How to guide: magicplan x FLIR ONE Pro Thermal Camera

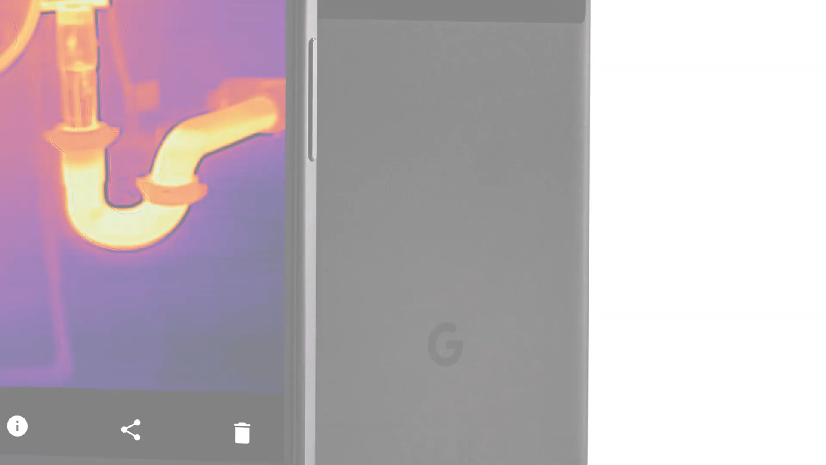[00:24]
This is handy-dandy device that works with both iOS and Android and it can be
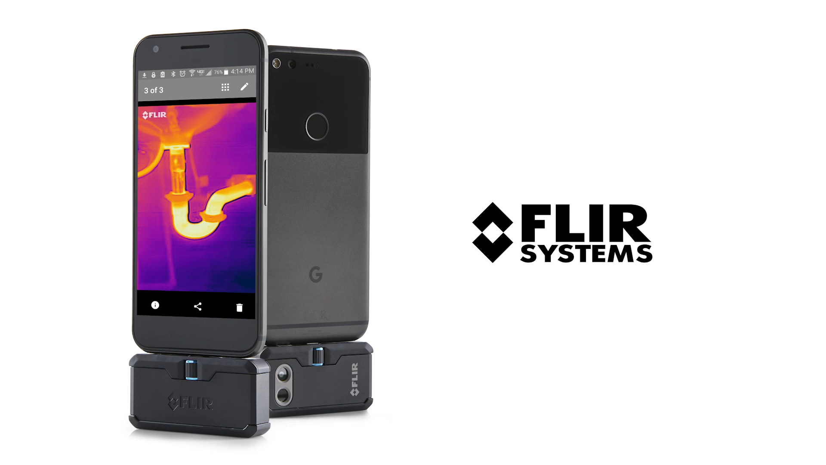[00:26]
used to detect not only extreme heat but also extreme cold.
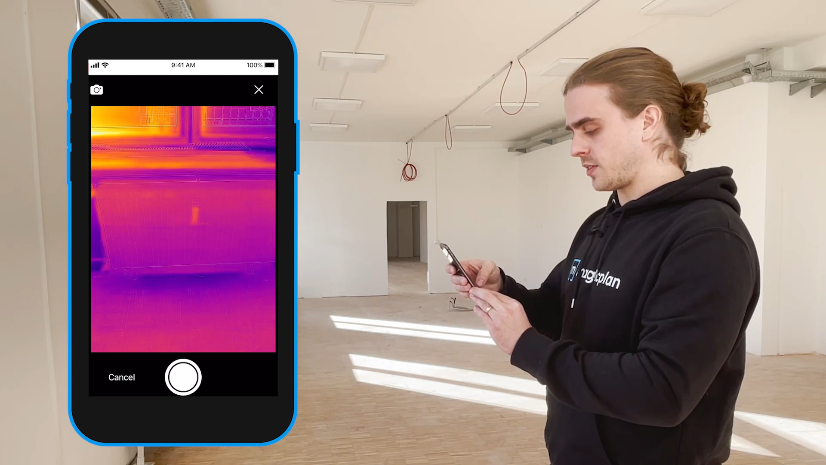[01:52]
But as soon as I rotate over to this one, you can see a very strong contrast between this heater and the surrounding area.
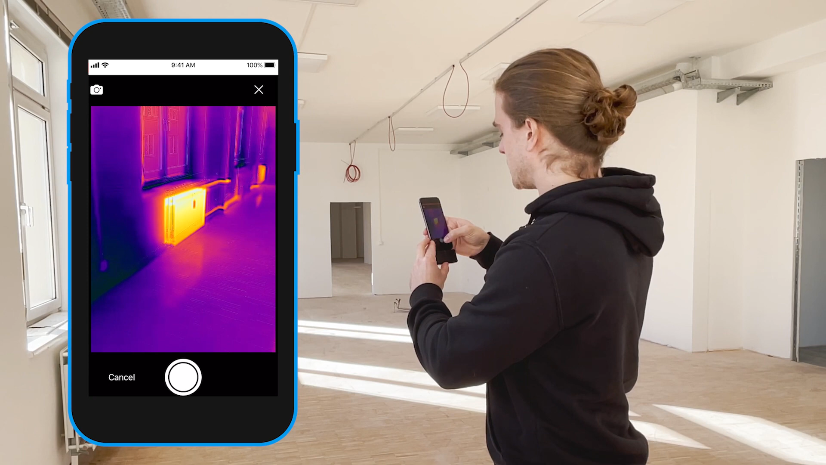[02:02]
That indicates to me that this heater is currently turned on.